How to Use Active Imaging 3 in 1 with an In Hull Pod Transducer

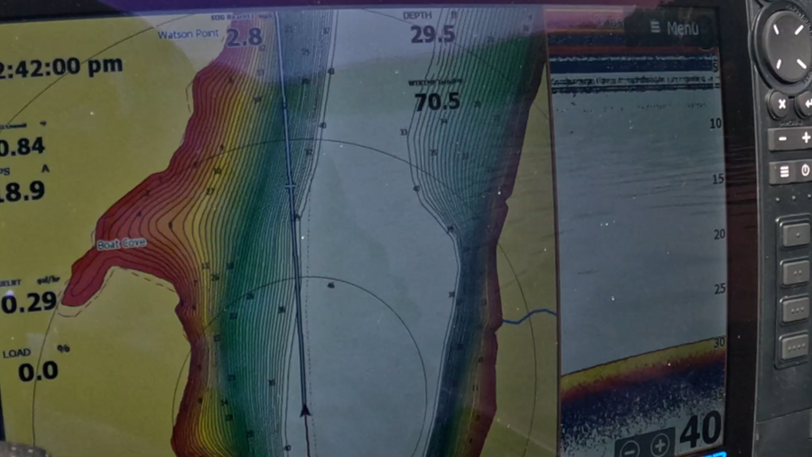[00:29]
all right what I'm going to show you guys is how to use an internal use the internal hull transducer and the external transducer I have a three-in-one
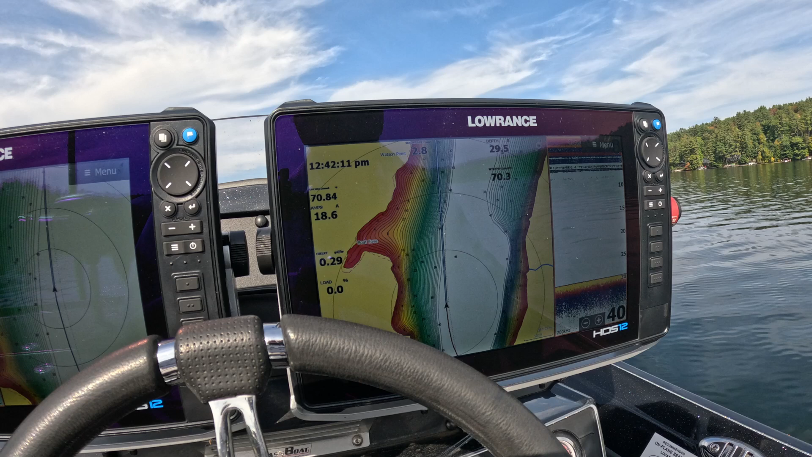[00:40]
on the stern that's mounted on my jack plate okay I also have a pod style or what's called a puck transducer that's sitting on my in the hull okay
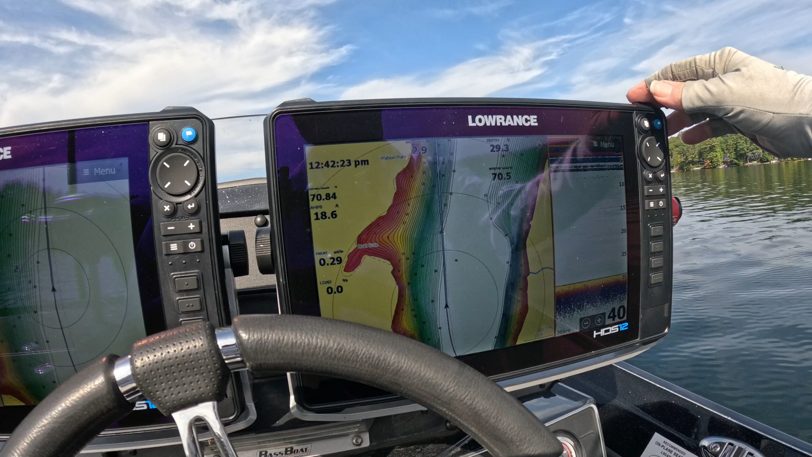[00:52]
so right now I've got a little split screen just to help you guys see a little better I'm gonna switch over to just a straight sonar screen okay so right now we are on what says console right okay
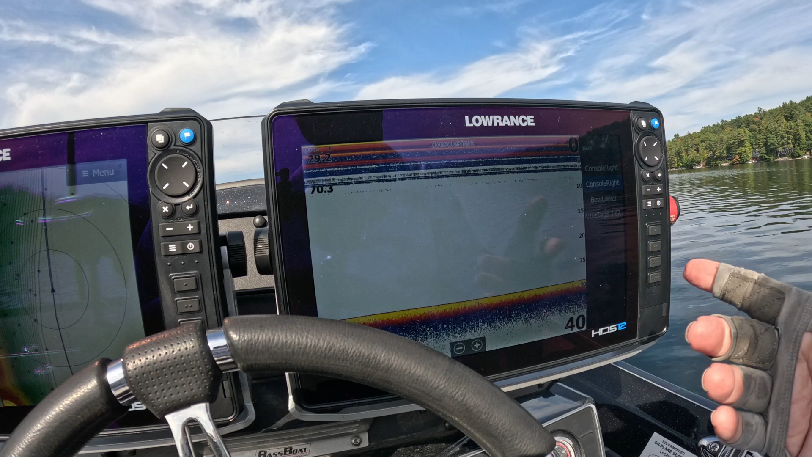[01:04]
now the problem with that is because I have two different transducers on this boat
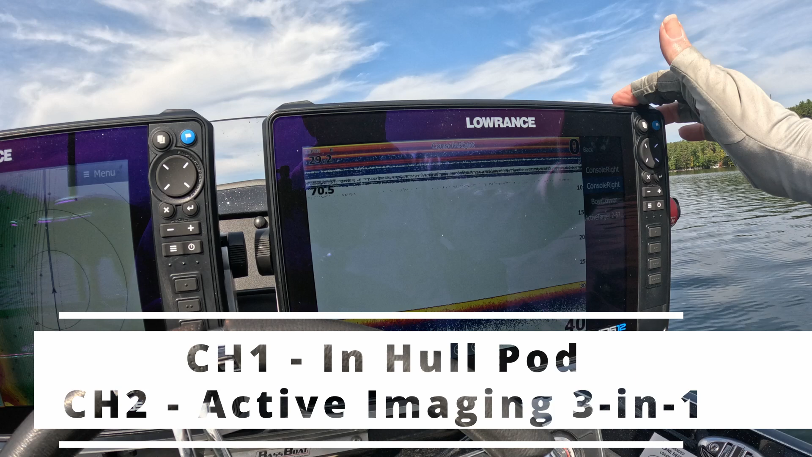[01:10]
it doesn't tell me which one it is okay so what I the way to do that is I go into pages
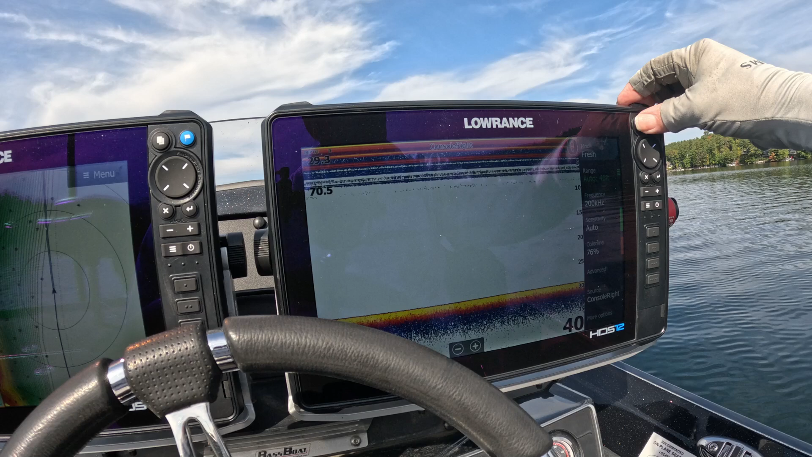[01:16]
okay and I set and scroll up to
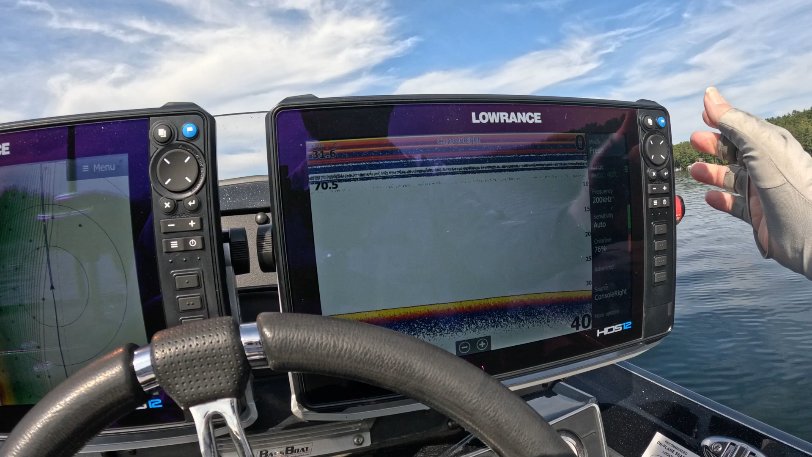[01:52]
this page here and set console right to console
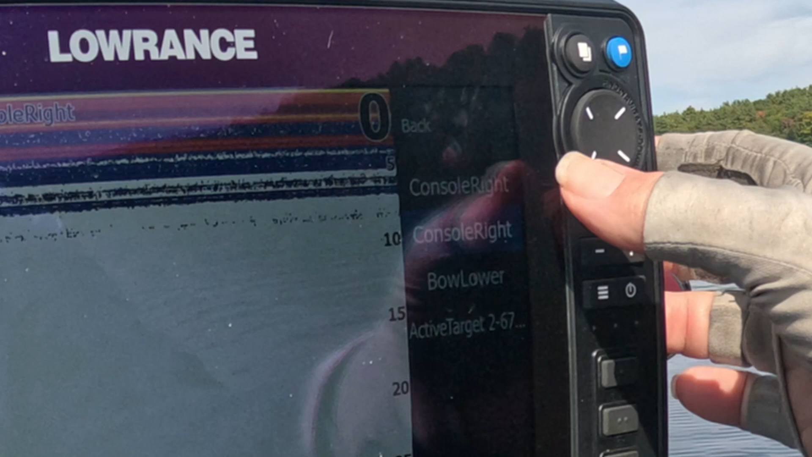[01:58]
right okay you'll notice that the quality of the image changes quite a bit
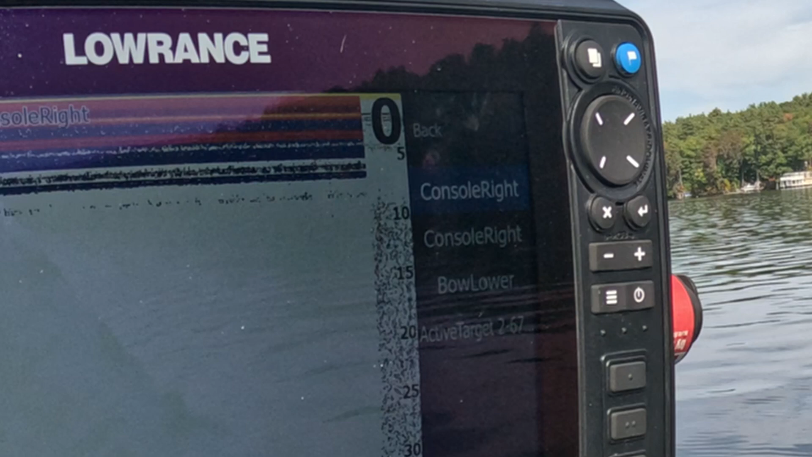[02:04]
what I have what I have to do first is figure out why that setting is messed up like that
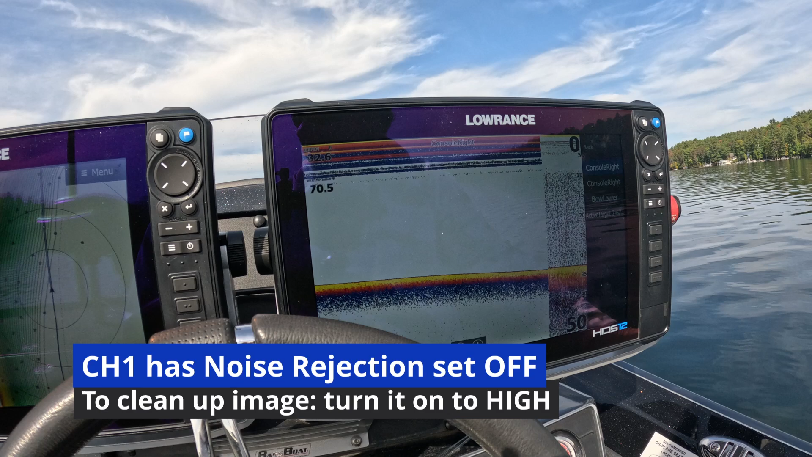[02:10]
and then what can I do to change it you'll notice that I lost a lot of surface clutter here oops let me clear
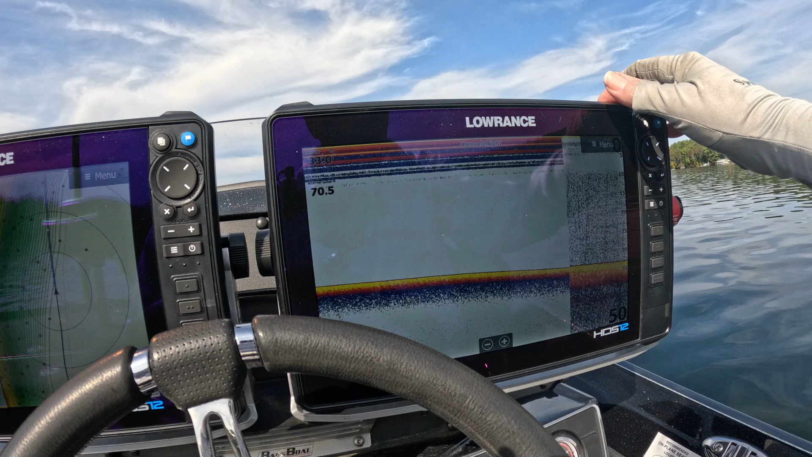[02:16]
that curse I lost surface clutter but I picked up water column clutter okay so let me what I have to do is figure out which one is which let me just show you the quick way to do it okay if I can get this camera set right
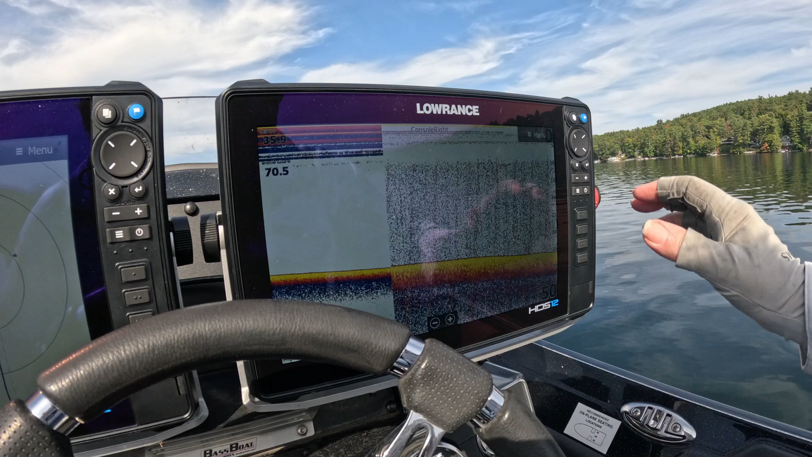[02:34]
okay all right that looks okay so what I'm gonna do I'm gonna come over here I am gonna go into my settings okay so the first
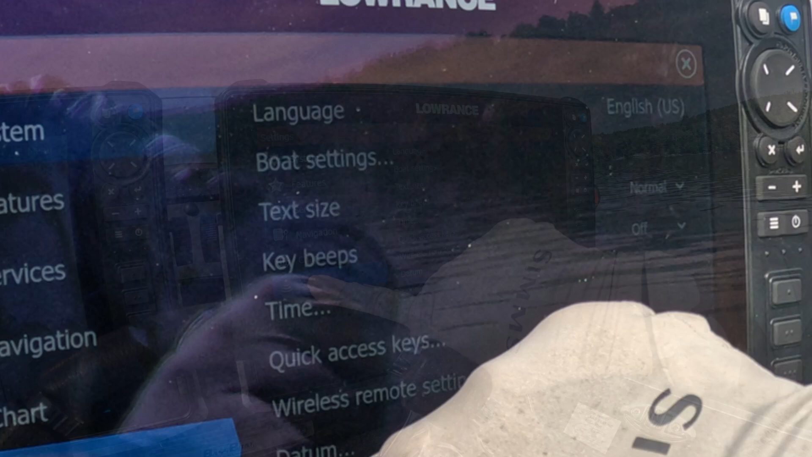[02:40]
thing I'm gonna do is I've got both channels turned on to make sure I'm running on channel 1 which is my internal
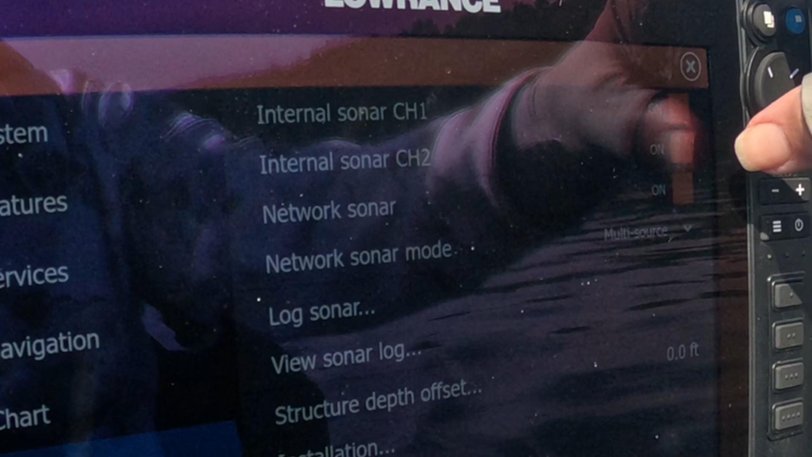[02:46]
hull I'm just gonna turn that channel off okay real simple turn it off now you can see I still have sonar here I come back over to my panel select you notice that I don't get
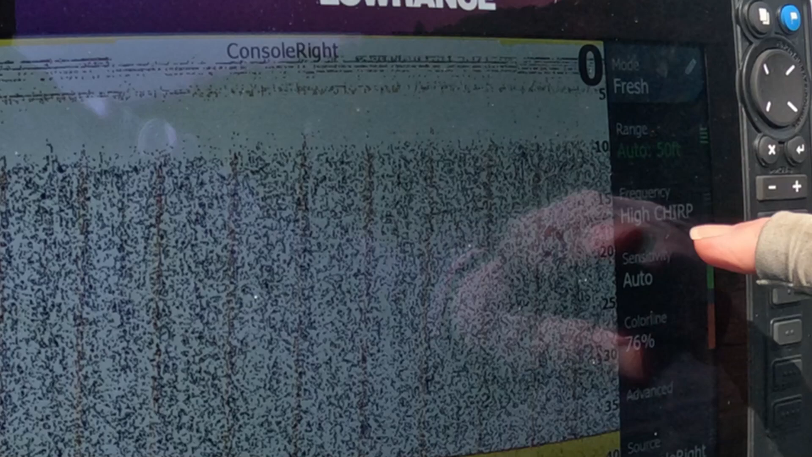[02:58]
my there's my source again but I should only have one source so now we know that that source that
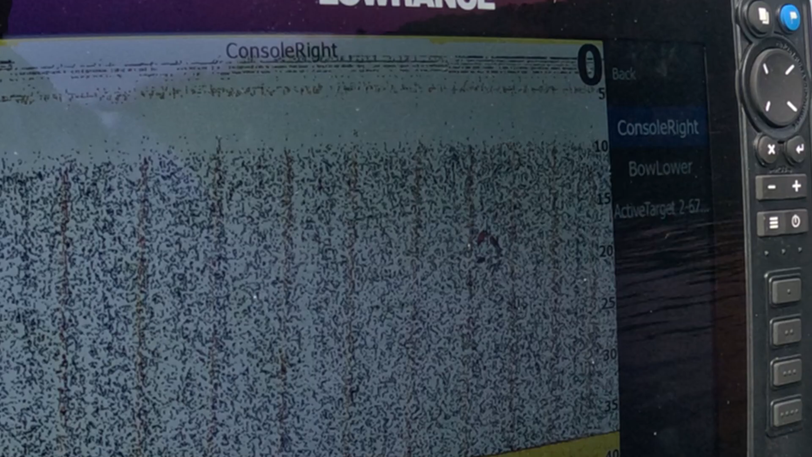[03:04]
I'm on right now is my source for internal hull so you see that's pretty noisy and that's not very good it's it's there's something going on and I got to do a little turning on that but you'll notice that if I for
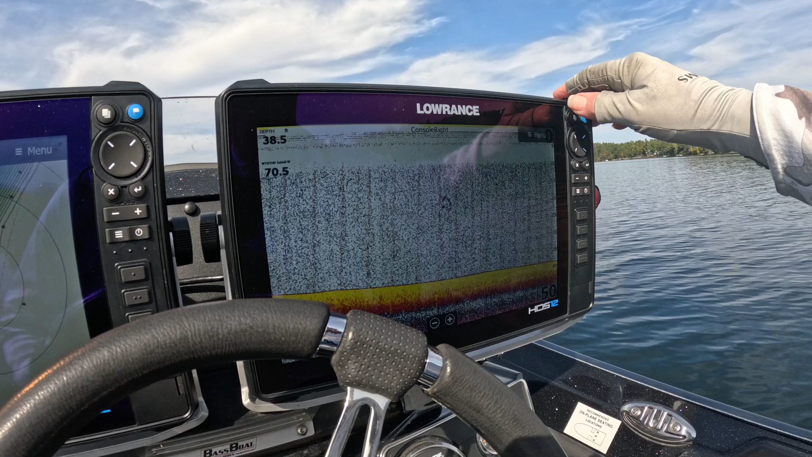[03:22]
example if I'm running on pad that's fine I can I can deal with that because really if I'm running on pad which is basically you know 30 miles an hour or whatever then I can deal with the noise because I'm not really looking specifically for fish I might look for a fish indicators here if I do see them then I will go through it and mark them and set down and then what I then once I get off a pad then I want to switch over to use my external one which will give me better granularity and
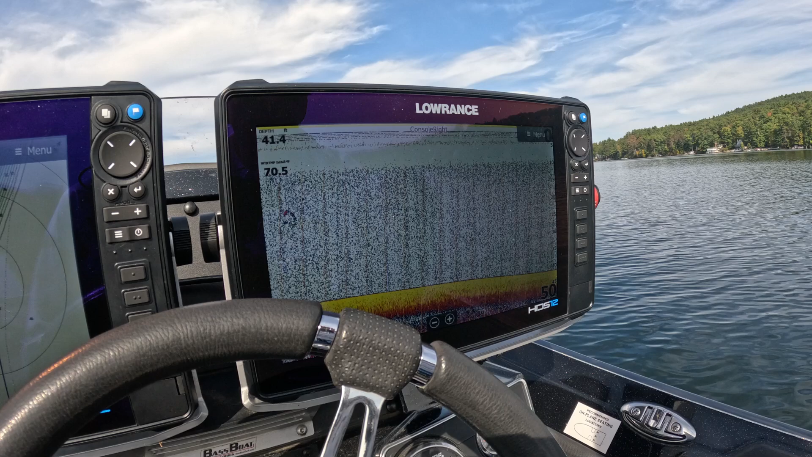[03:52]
resolution a better much better screen so what I'm gonna do is I'm gonna come back over here I'm gonna go to pages hit